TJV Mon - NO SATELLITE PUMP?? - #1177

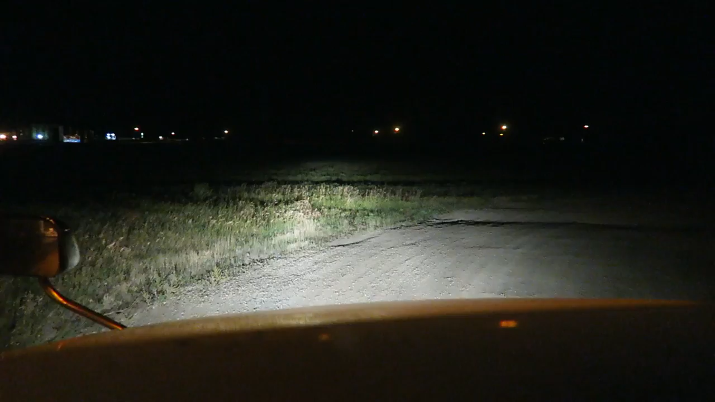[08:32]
Radio's on I guess I could park over here. I could make a home out of this It goes pretty pretty far back here Okay, I don't want to be in the way I think I might park beside this grain hauler up here
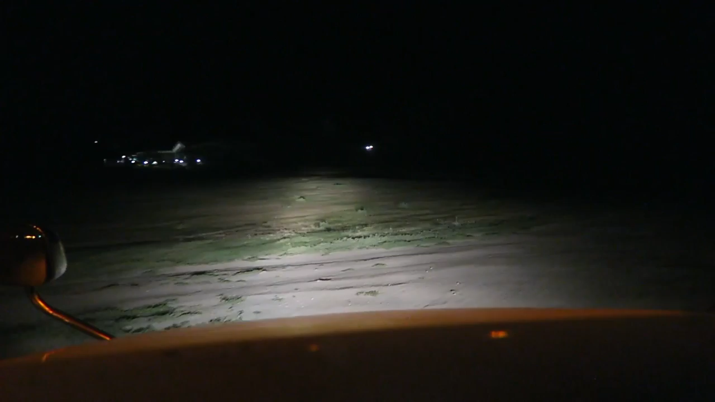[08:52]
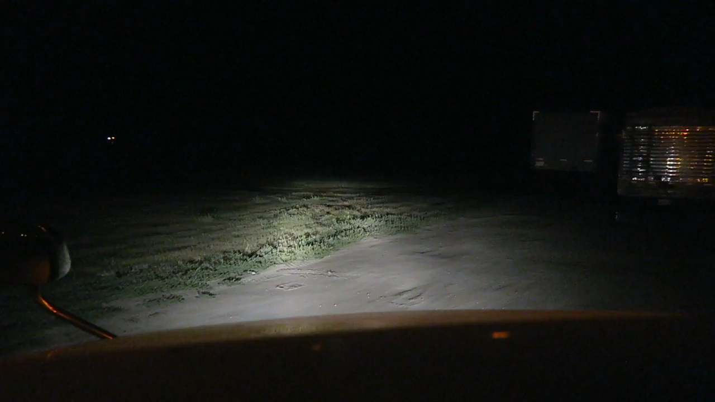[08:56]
I'm gonna make sure I stay out of the way